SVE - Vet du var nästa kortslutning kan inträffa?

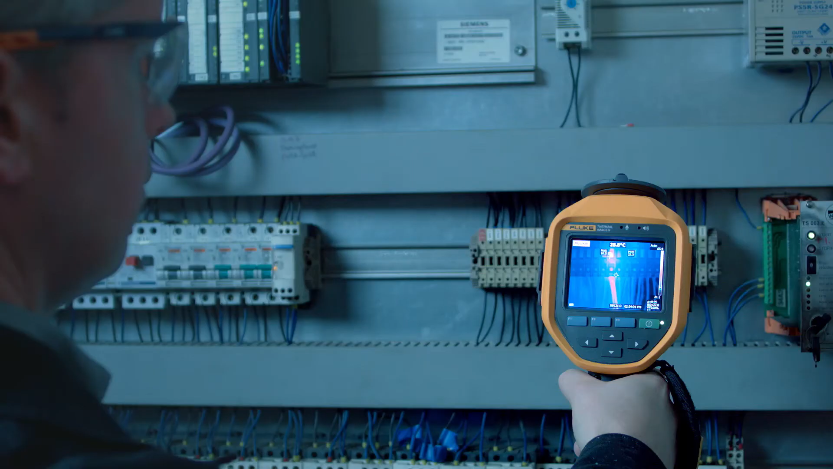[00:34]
I det här fallet troligen bara en lös anslutning. Om det här inte upptäcks på ett tidigt stadium kan det orsaka allvarliga framtida problem.